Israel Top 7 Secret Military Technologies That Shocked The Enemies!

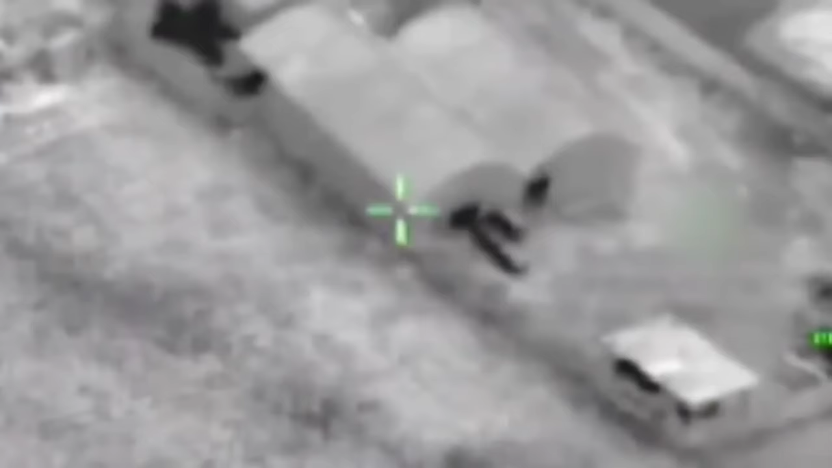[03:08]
Small but mighty, this UAV is designed for real-time intelligence gathering.
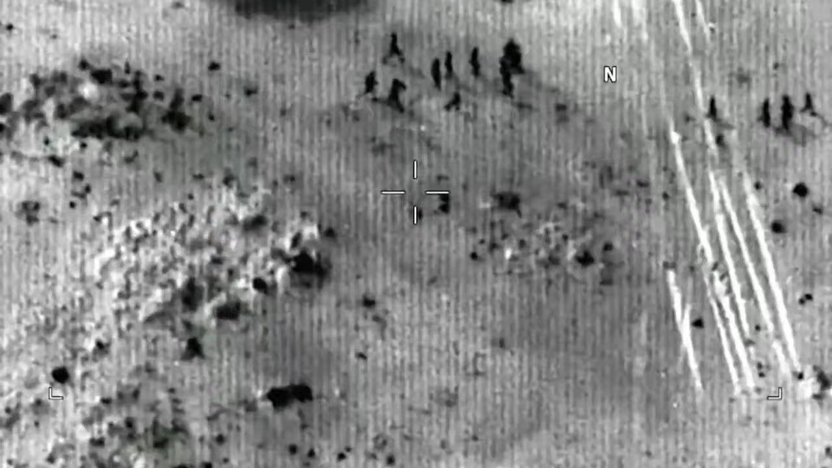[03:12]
With its keen eye for detail, the Skylark-3 can provide high-resolution images and videos even in challenging conditions.
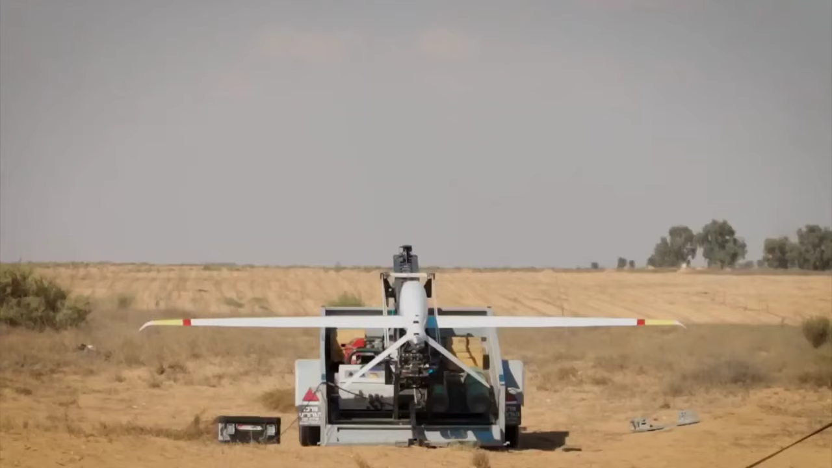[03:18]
Its compact size and silent operation make it an ideal choice for covert operations,
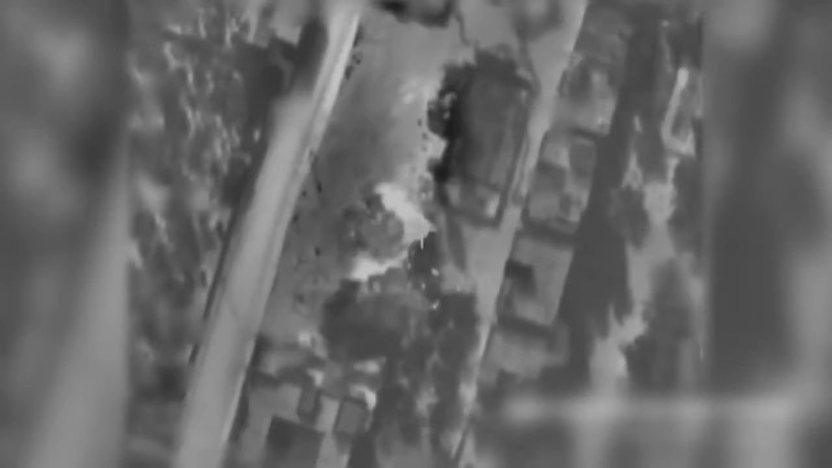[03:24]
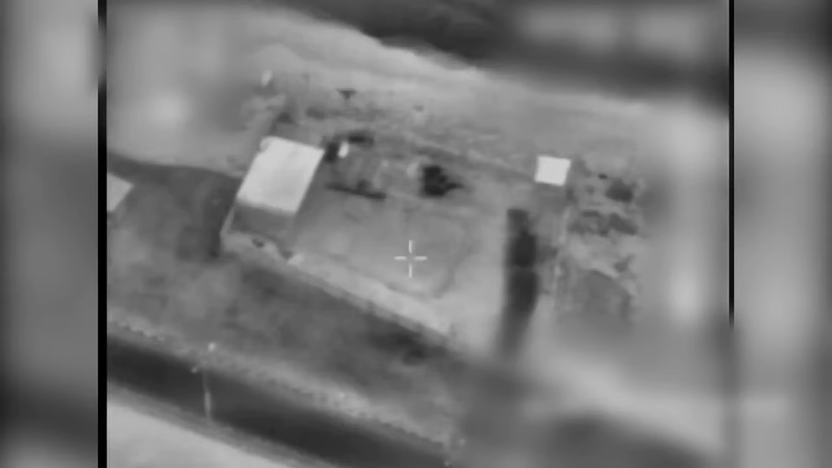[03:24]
while its ability to fly at a low altitude ensures accurate data collection.